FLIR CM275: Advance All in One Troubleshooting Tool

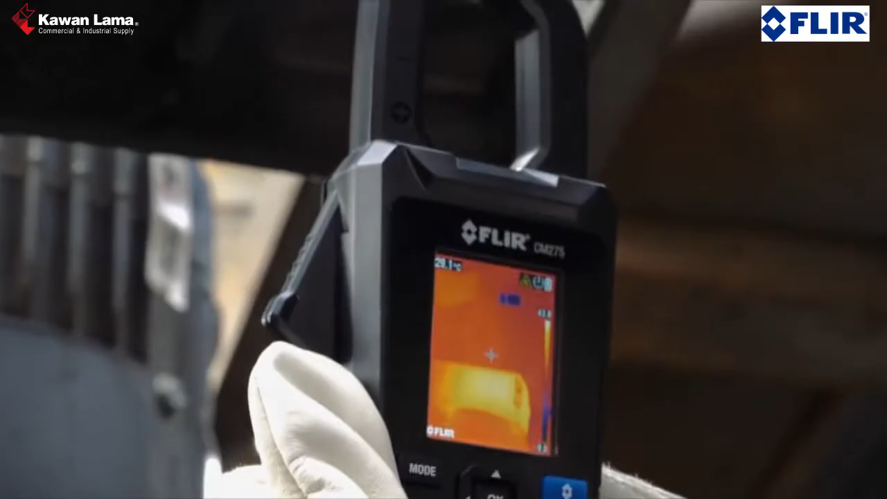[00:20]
you need a tool that can both pinpoint the source of the problem and help you make the right diagnosis.
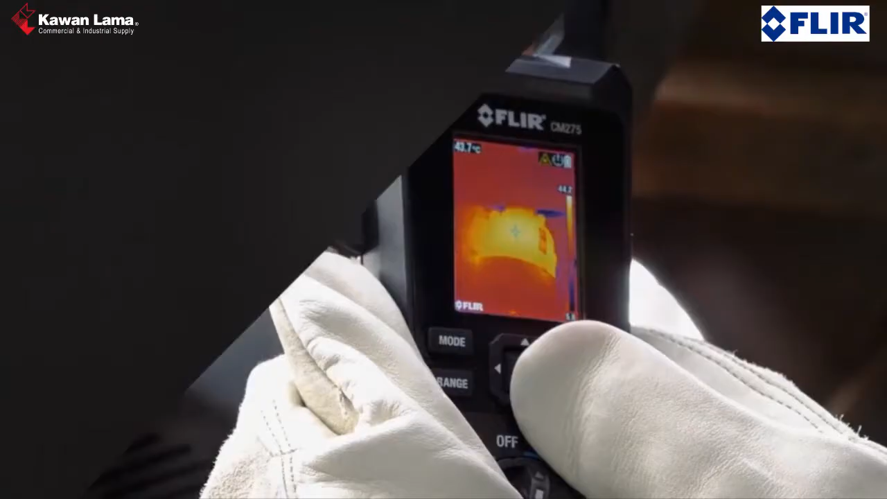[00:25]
Introducing the FLIR CM275 IGM Clamp Meter with Data Logging.
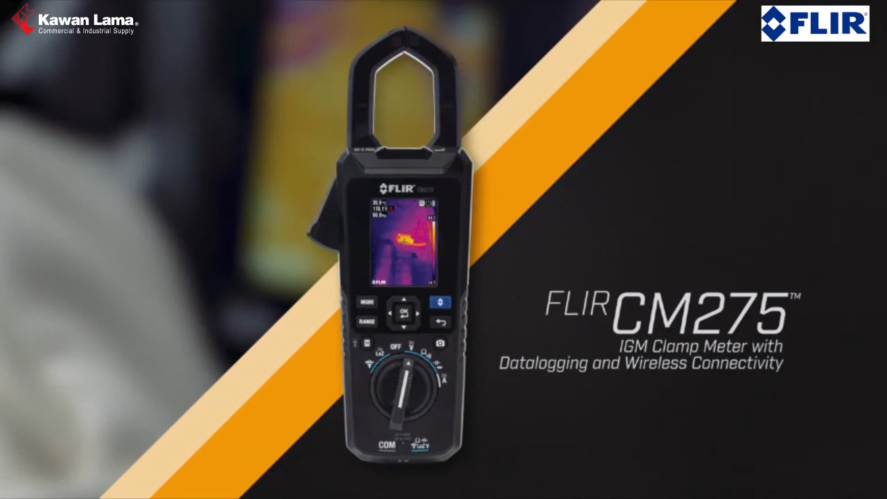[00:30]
This all-in-one clamp meter thermal imager can accelerate
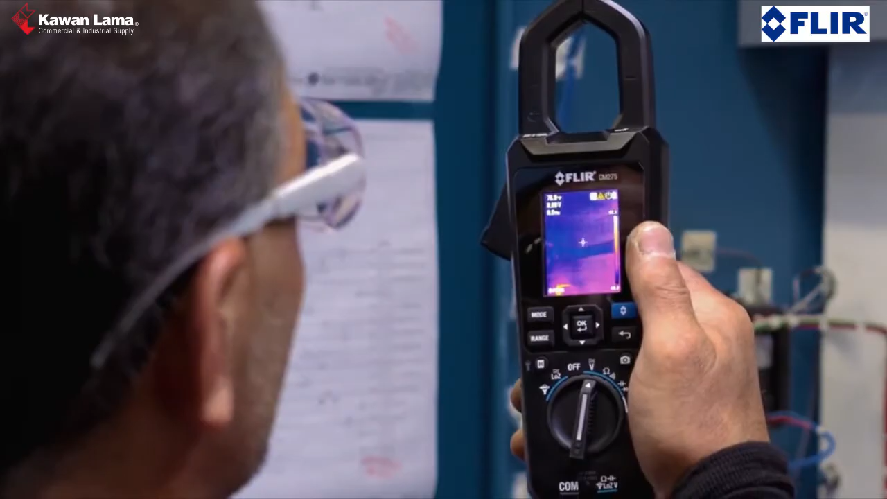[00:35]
inspections and help you solve complex electrical system issues.
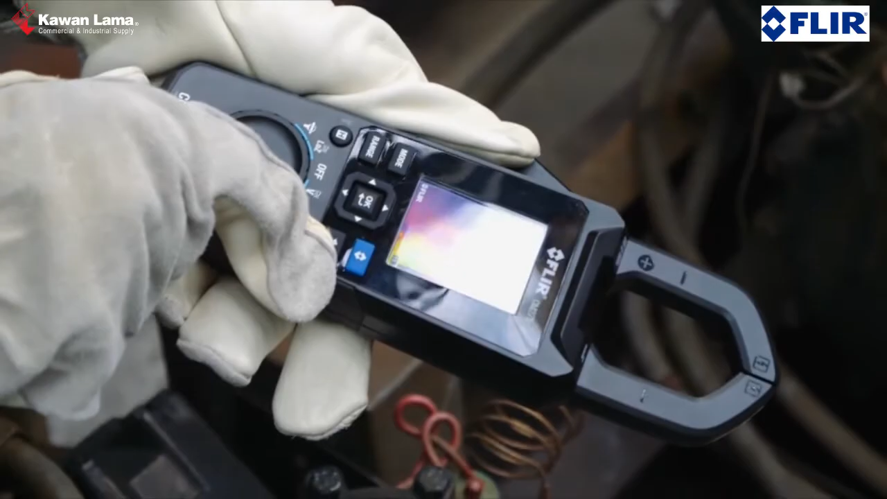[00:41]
The integrated thermal camera with its 160x120 resolution sensor helps you
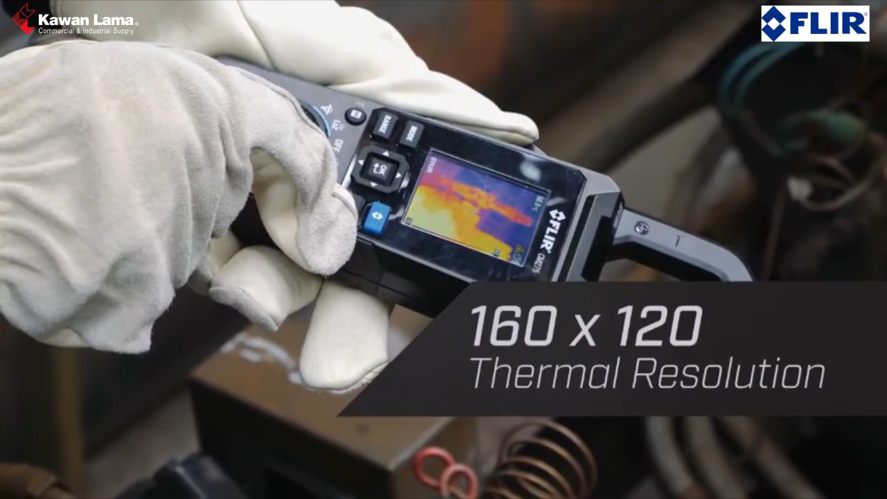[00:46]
see what's hot and guides you to the precise location of a problem.
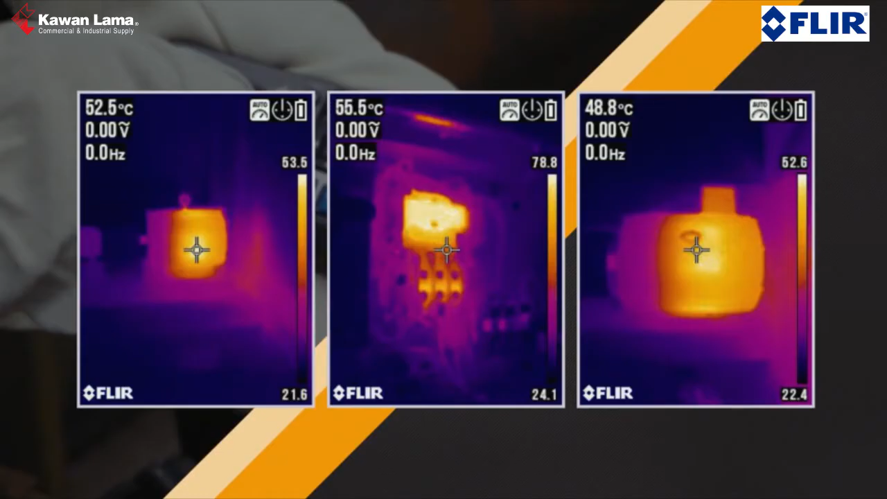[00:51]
This means you can check for live connections safely. The built-in laser helps you target trouble spots,